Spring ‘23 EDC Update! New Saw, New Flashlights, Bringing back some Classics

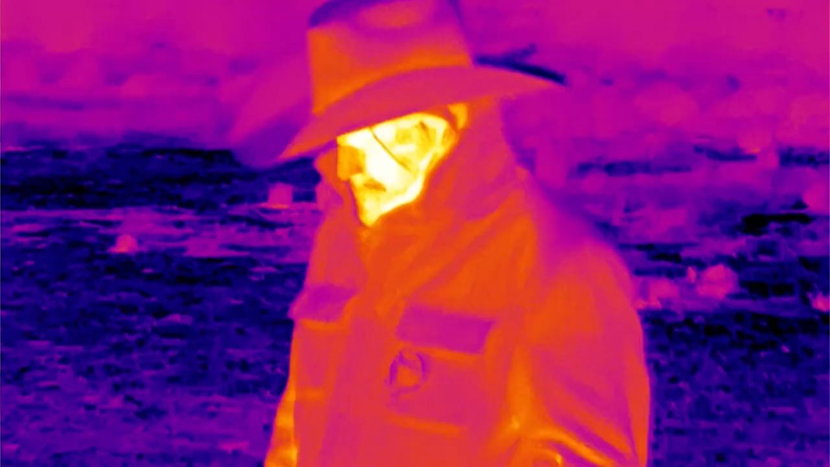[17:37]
this just attaches to your iphone and you're able to
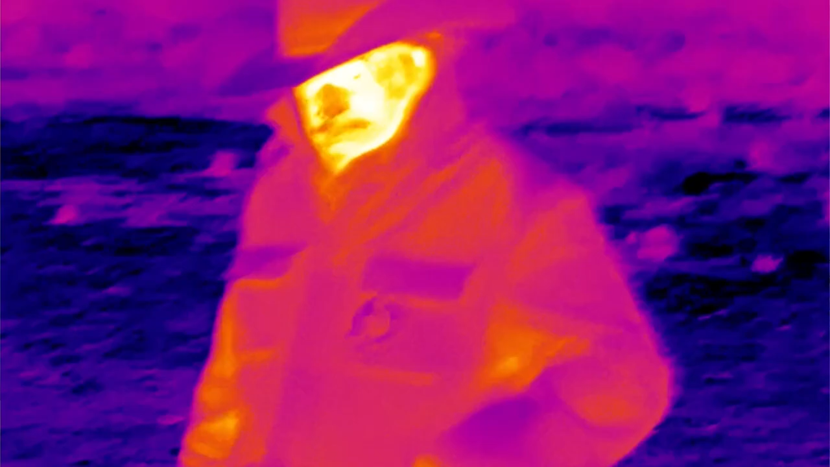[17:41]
do
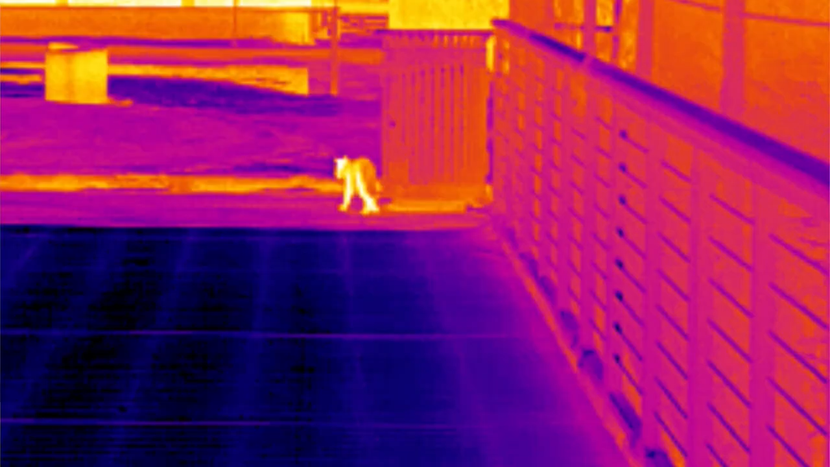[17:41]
all kinds of different predator visions you know so on a low light situation middle of the night you know you need to look out for danger